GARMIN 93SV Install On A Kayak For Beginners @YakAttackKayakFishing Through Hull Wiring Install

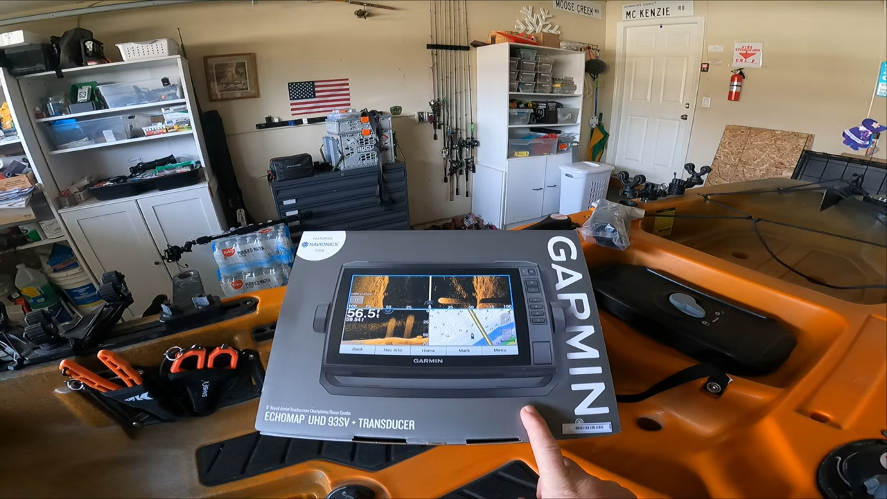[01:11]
Bass Pro Shops was having a pretty much $400 off this unit. I've been wanting a fish finder on this kayak for quite a while. We went with the Garmin 93SV.
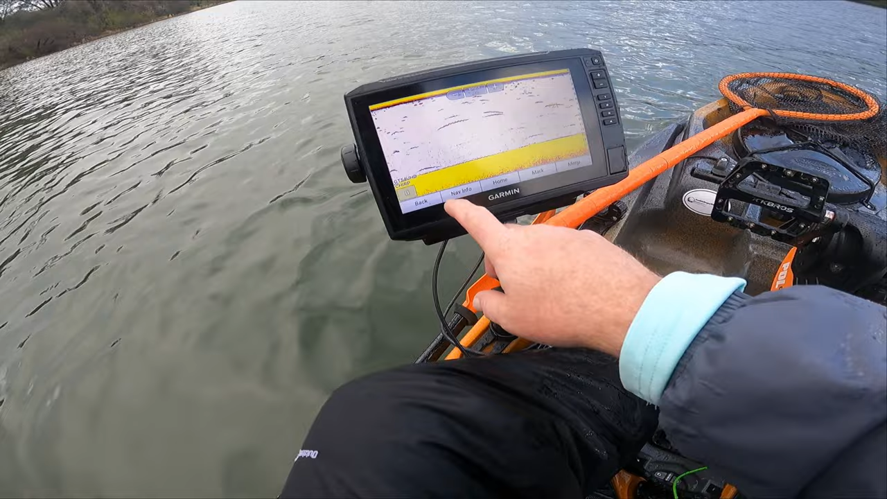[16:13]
So, where is the water? Okay, so we've got 12, sitting in 12 foot. I'm not sure, is this a mark here? Oh, yeah, looks like we've got a little bit of activity underneath us. Let's, uh, I'm curious to see what it's going to look like when I get over here by all these big boulders.
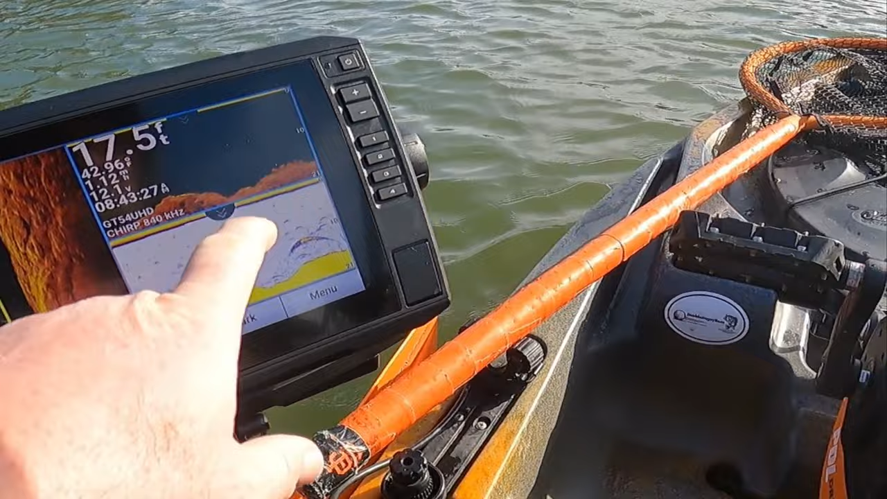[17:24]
On screen: depth 17.5 ft
Is that a bait ball or something? Wow. Look at that.
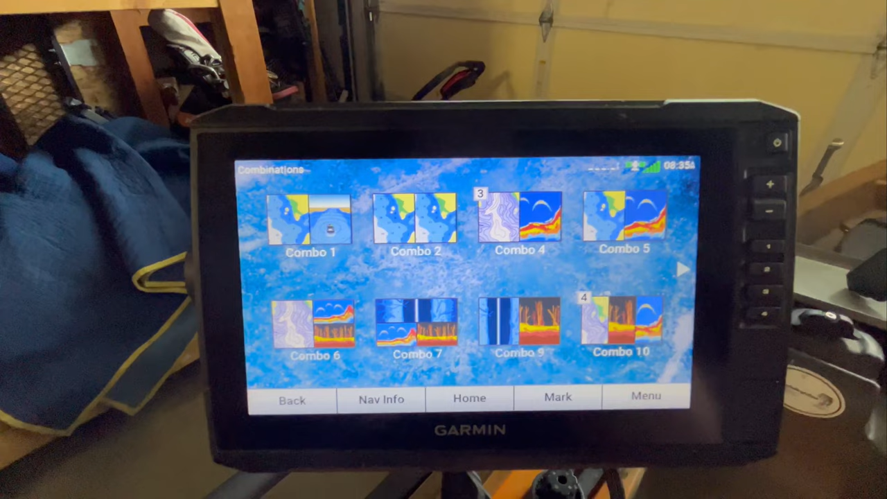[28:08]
But, I would definitely recommend this unit if you're just getting started.
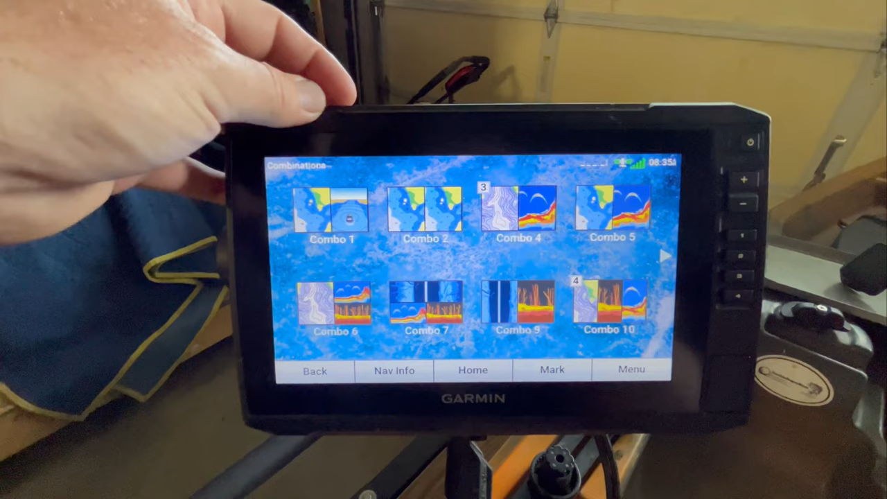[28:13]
Even if you're an advanced angler, I think it's a great unit. I think it's a nice step up from the smaller units.
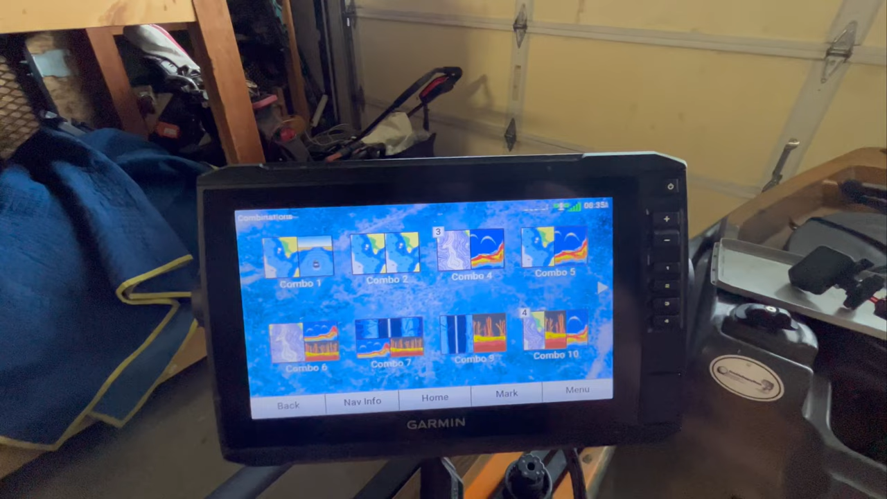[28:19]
The 9-inch touchscreen has been perfect for the kayak.
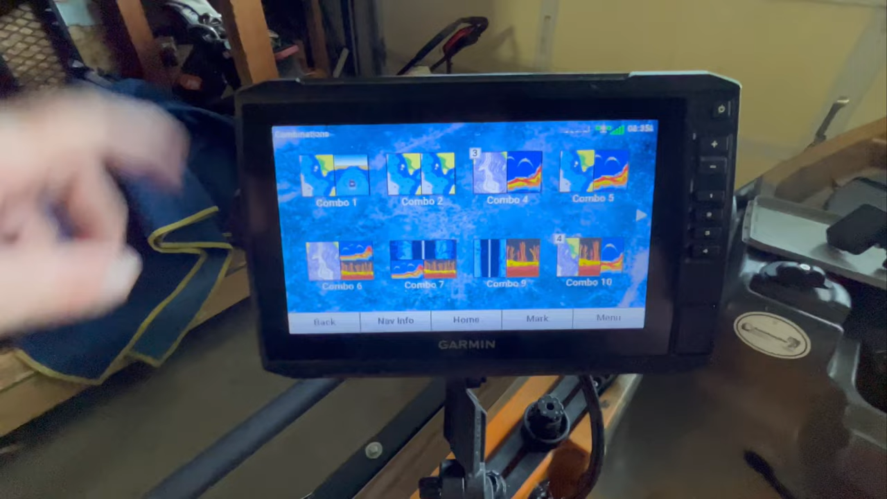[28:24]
The only downside that I do have with it being hardwired is I used to like to take